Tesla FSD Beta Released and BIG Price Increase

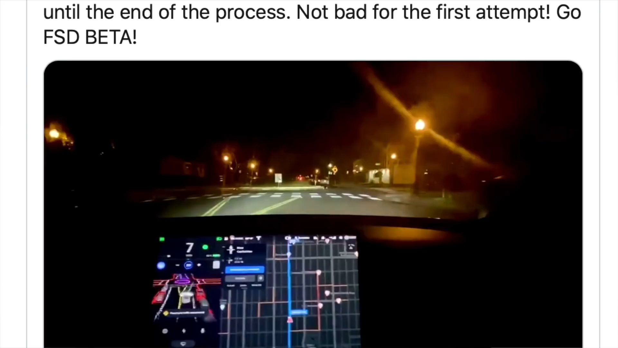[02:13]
Although it's not going around a roundabout, you can clearly see the software in the car and the cameras can identify that this is a roundabout. It appears the car comes to a complete stop before traversing through ensuring that there's no traffic coming by.